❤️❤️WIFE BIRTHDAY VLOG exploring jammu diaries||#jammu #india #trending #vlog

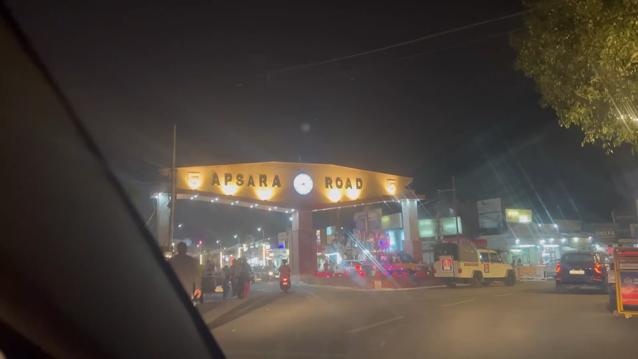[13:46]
ਖਾਣੇ ਇਹ ਜੀ ਅਪਸਰਾ ਰੋਡ ਆ ਗਈ ਇਹ ਵੀ ਇੱਕ ਤਰ੍ਹਾਂ ਦੀ ਇਹਨਾਂ ਨੇ ਮਾਲ ਰੋਡ ਬਣਾਈ ਹੈ ਆਲਮੋਸਟ ਕੰਸਟਰਕਸ਼ਨ ਡਨ ਹੋ ਗਈ ਦੀ ਆਈ ਥਿੰਕ ਦੇਖੋ ਜੀ
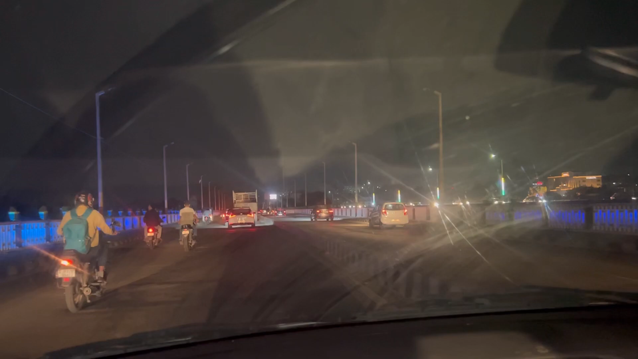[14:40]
ਗਏ ਜੀ ਅਸੀਂ ਵਾਪਸ ਜਾ ਰਹੇ ਹਾਂ ਹੁਣ ਘਰ ਹੁਣ ਅਸੀਂ ਤਵੀ ਬ੍ਰਿਜ ਤੋਂ ਜਾ ਰਹੇ ਹਾਂ ਐਮਰਜੈਂਸੀ ਅੱਛਾ ਮੈਂ ਕਿਹਾ ਕੀ ਆ ਗਿਆ ਐਂਬੂਲੈਂਸ ਆ
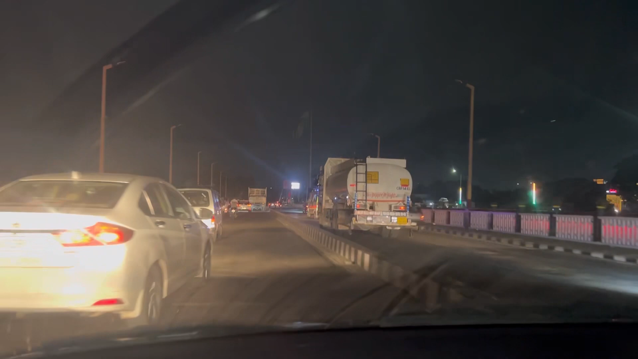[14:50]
ਉਹਦੇ ਇੰਡੀਅਨ ਫਲੈਗ ਹੈ ਲੇਕਿਨ ਨਾਈਟ ਨਾਲ ਸਾਨੂੰ ਦਿਖ ਨਹੀਂ ਰਿਹਾ ਹੈ ਨਹੀਂ ਕੋਸ਼ਿਸ਼ ਕਰ ਰਹੇ ਹਾਂ ਰੁਕ ਜਾ